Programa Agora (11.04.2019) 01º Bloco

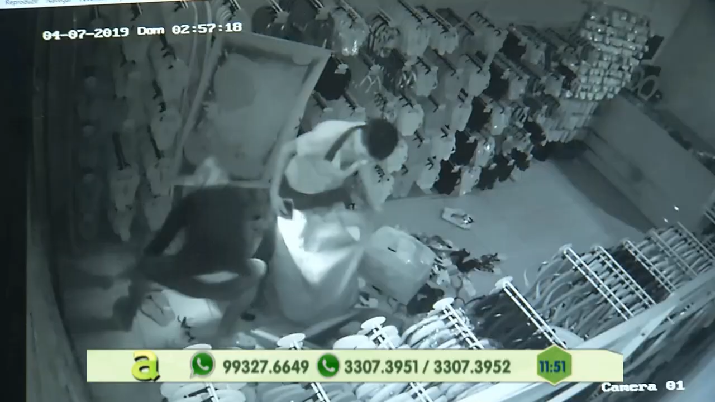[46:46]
Três bandidos acabaram assaltando uma loja de sapatos aqui na Zona Leste, né, delegado?
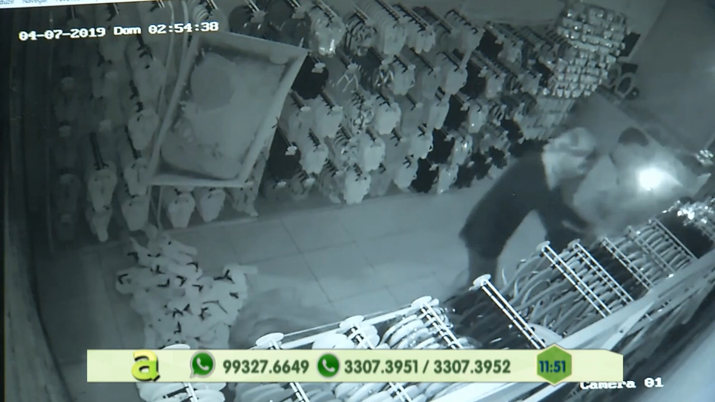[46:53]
E nós vamos conversar aqui com o delegado Pablo Giovanni, ele que tem mais detalhes sobre este caso e também disponibilizou alguns vídeos de câmera de segurança lá do estabelecimento para tentar saber a identidade desses três criminosos.
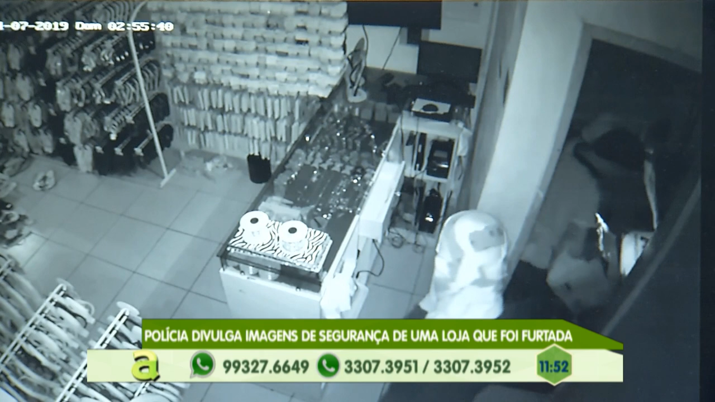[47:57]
Você acompanha agora aí o exato momento que eles chegam, eles acabam quebrando as câmeras de segurança para não serem filmados,